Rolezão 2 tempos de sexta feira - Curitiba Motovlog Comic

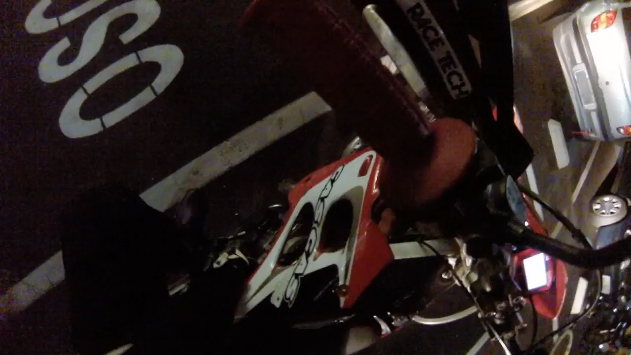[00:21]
as motosserras, pra descer a lenha. Se é que me entende.
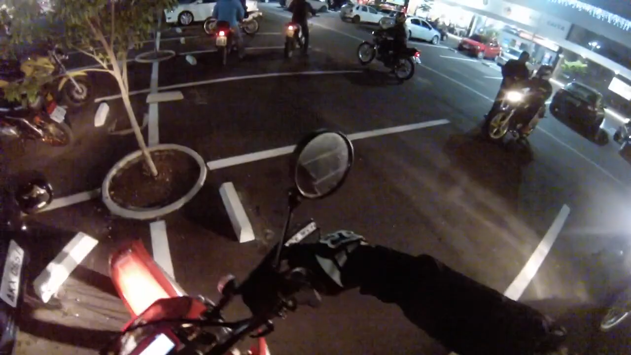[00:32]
Hoje estamos aí com a presença do brother da Cascas EC300, o Alexandre, e também aí estreando no passeiozinho com a galera, o Val,
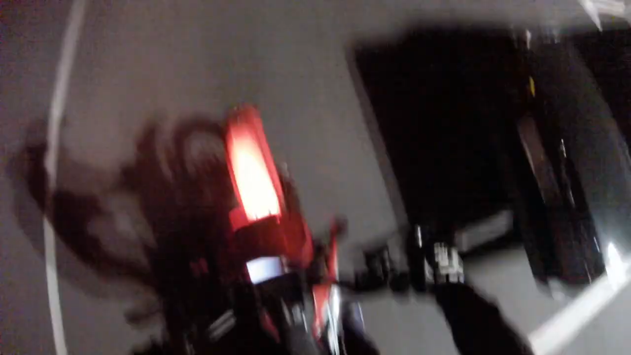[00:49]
mais conhecido como Val da CBZona,
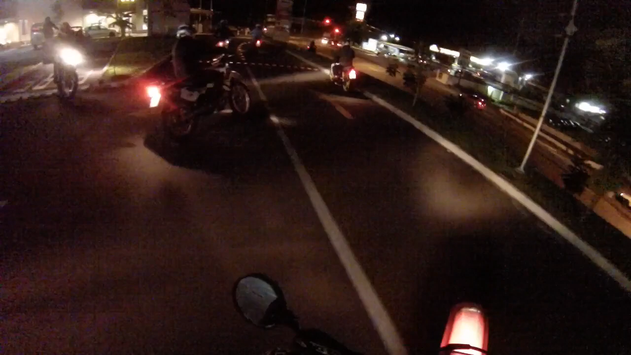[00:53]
que veio também aí prestigiar o encontro da moçada Two Stroke. E é claro, espero que vocês gostem do passeiozinho com a gente. Siga-me os bons.
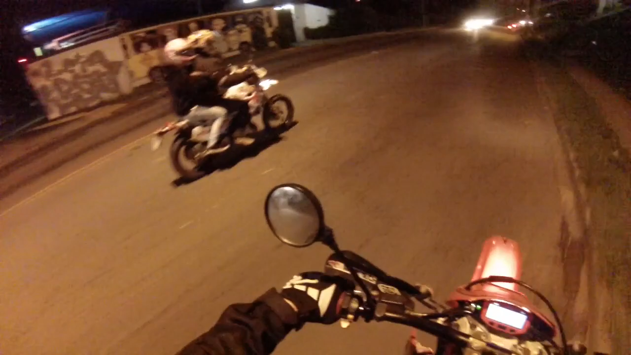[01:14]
Uma aceleradinha pra desintoxicar o pulmão da mococa.
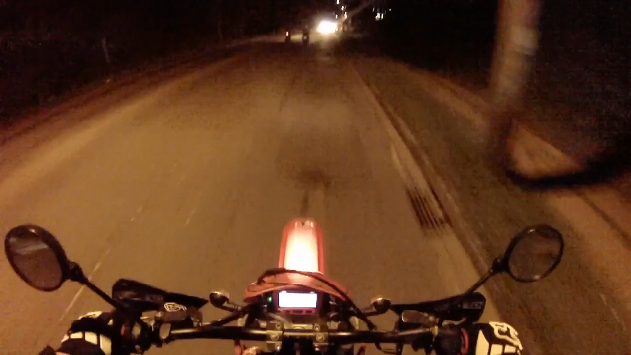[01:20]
Tira o corró-corró do pulmão dela, como todo mundo já sabe, né, meu? E vamos nessa que tá bom a peça. Falar um pouquinho nesse videozinho aí pra deixar o áudio das motocas um pouco mais aparente.
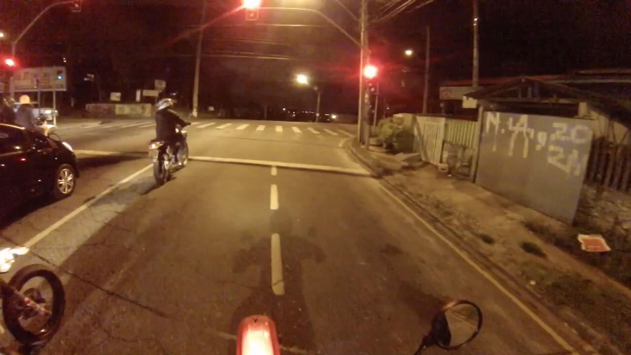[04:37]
Por que eu fico andando no fora da pista? É porque eu tô filmando, né, meu? Se eu ficar andando atrás do pessoal, na verdade eu não vou pegar quase ninguém. Se eu estiver bem na borda da pista, tanto do lado esquerdo como do lado direito, eu vou ter mais visibilidade, tá?